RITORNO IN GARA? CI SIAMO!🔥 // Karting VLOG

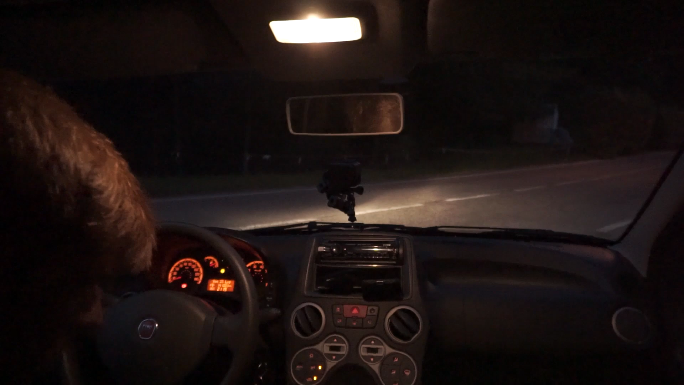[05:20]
Spero si veda qualcosa perché si è già fatto buio. Siamo qui sul nostro bellissimo mezzo, pronti a dare una bella accelerata.
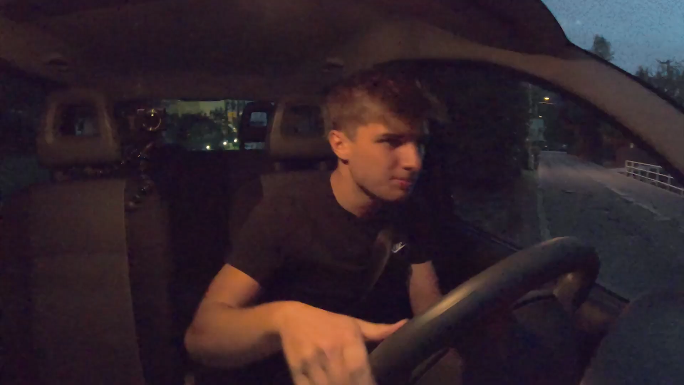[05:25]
No, scherzo, se diamo un'accelerata con la panda mi sa che si smezza.
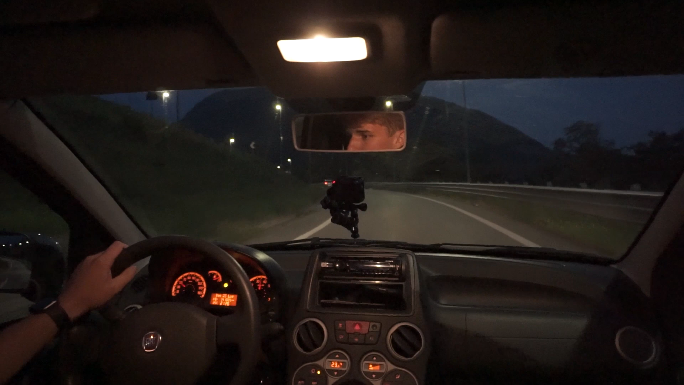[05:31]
Mamma mia, che potenza, che cattiveria! Pa-pa-pa, andiamo pian pianino.
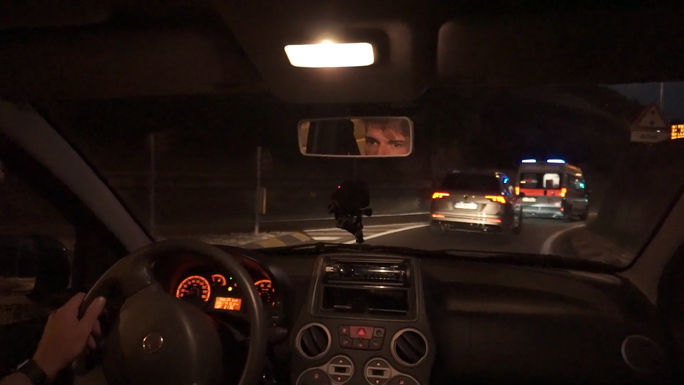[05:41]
Qua mettiamo la freccetta a destra, se non ricordo male. Andrò un po' a memoria perché qui il navigatore c'è assolutamente, Apple CarPlay, e c'è anche Jarvis di Iron Man che mi dice le indicazioni.
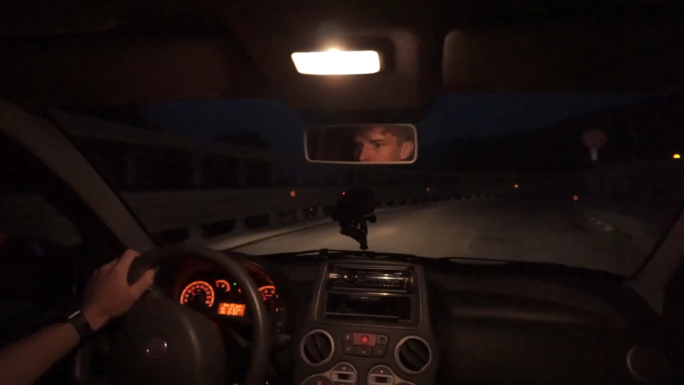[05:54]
Sì, va bene tutto. È proprio un po' una strada del cazzo. Porca troia.